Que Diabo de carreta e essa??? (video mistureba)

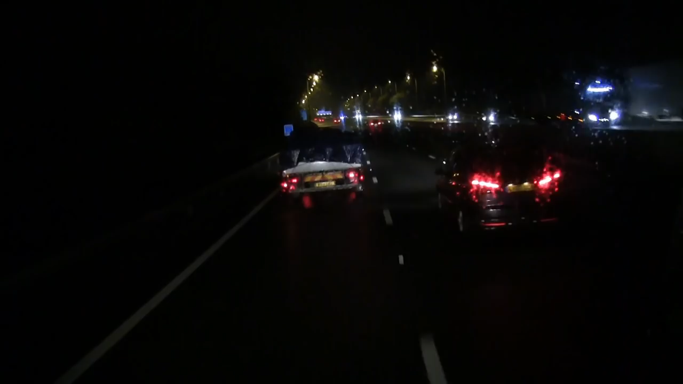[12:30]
eu tenho que sair só pra filmar aí pra vocês antes que ela vai embora. Olha lá, 2 eixos atrás,
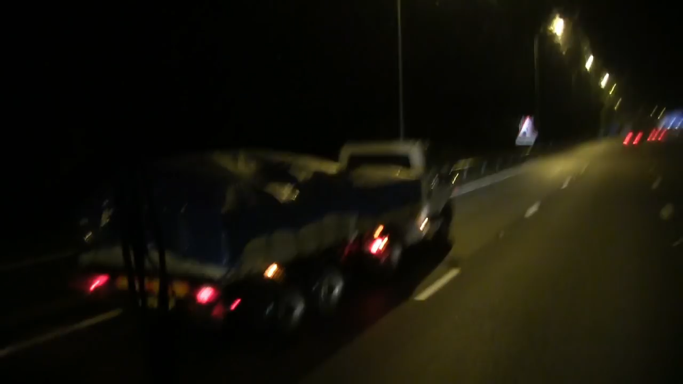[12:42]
é potência, não é? Com a carreta lá, ó. Tem até as perninhas pra descer também.
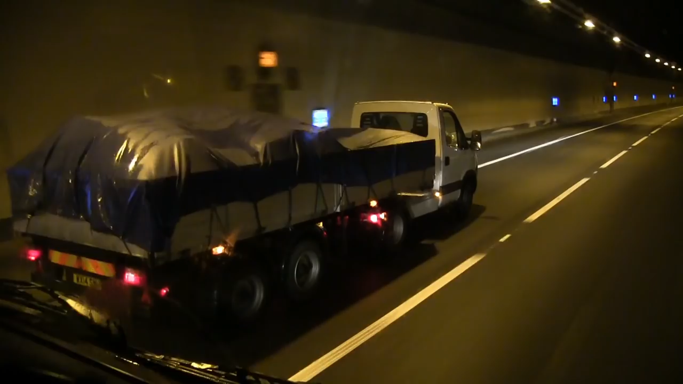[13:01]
Aí sim, hein? Ó, tem até um joguinho de seta.
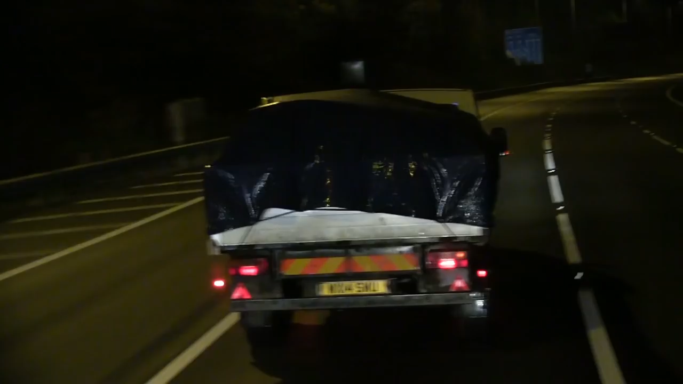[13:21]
Top. Parou, deixa eu ver.
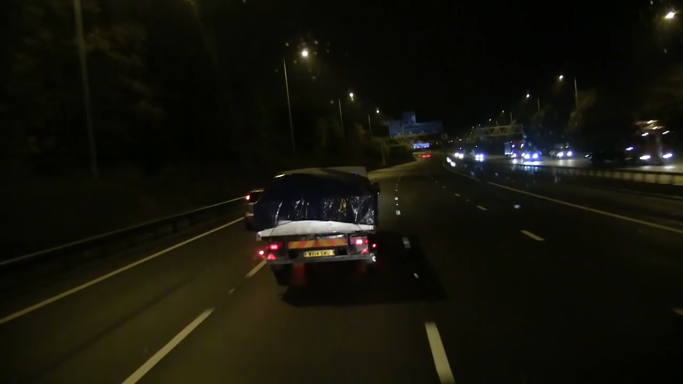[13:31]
Uma carretinha mignon aí, tá engatada num daily. Com quinta roda, perninha pra descer e tudo mais.
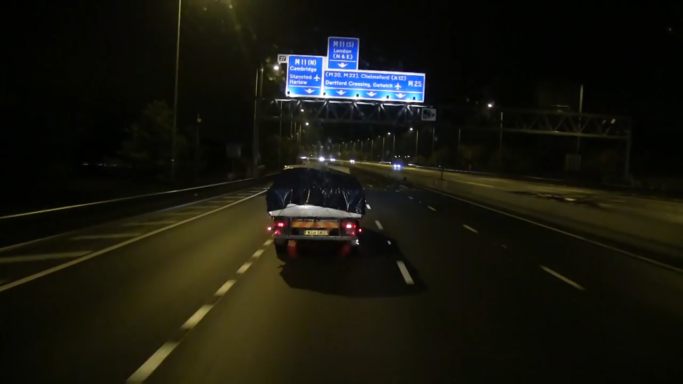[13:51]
Menos peso, mas é carreteiro. Mini carreteiro, vamos falar assim.
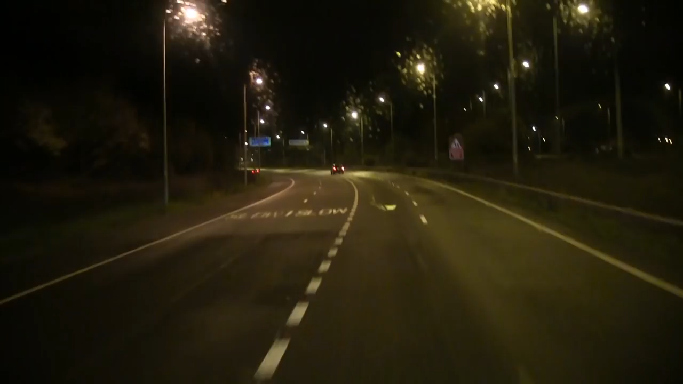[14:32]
E o migãozinho com a carretinha lá. Um daily, né?
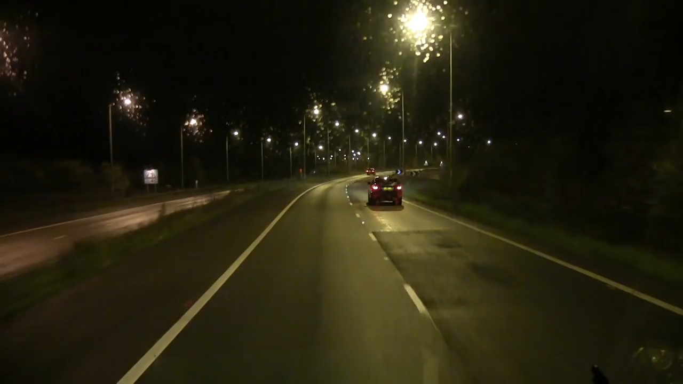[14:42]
Essa tá meio molhada. Tá escrito 30 milhas por hora, que vai ser 50 km horário. Mas aqui já tombou várias carretas aqui, ó. Aqui de volta em meio aqui tomba alguém aqui. O cara não vê. E ela fecha pra caramba essa curva aqui, ó. Ela vai parar lá do outro lado.
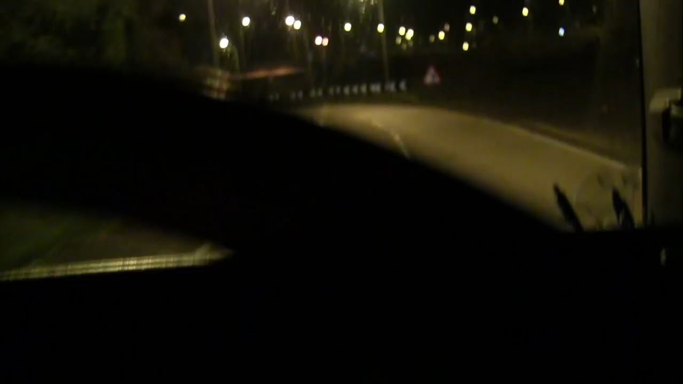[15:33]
Ainda tem a... Ela dobra pra um lado e dobra pro outro também. Às vezes o cara sai de uma, vai entrar na outra. Não dá conta, né? Dependendo do tipo de carga também, se der uma mexidinha lá atrás, lá é a hora que ela vai mesmo. Então nas curvas o cara tem que entrar com velocidade baixa, né?
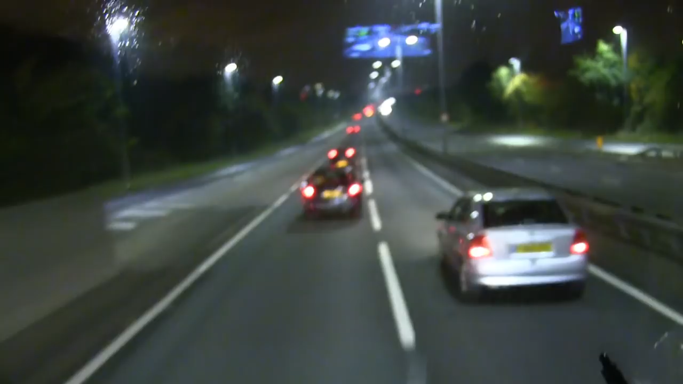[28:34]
E é isso aí, cambada. Estamos quase chegando aí já. E aí, galera? Olha nós aí de novo no London by Night. Estamos aqui saindo aqui da rodovia aqui agora. Tamo de V8.
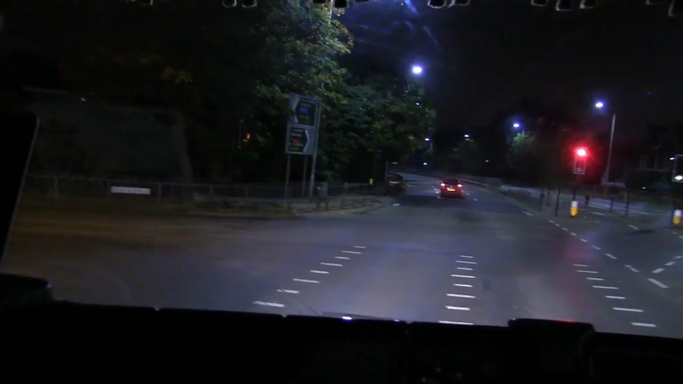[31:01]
Tem câmera, esse semáforo aqui, né?
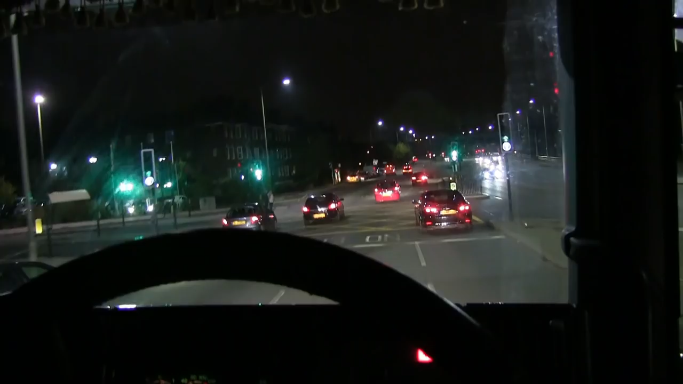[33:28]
Aqui é A406 North Circular. Norte Circular, né? Isso aqui é um inferno durante o dia. Tem até um pouco de movimento aí por ser 2 horas da madrugada, né?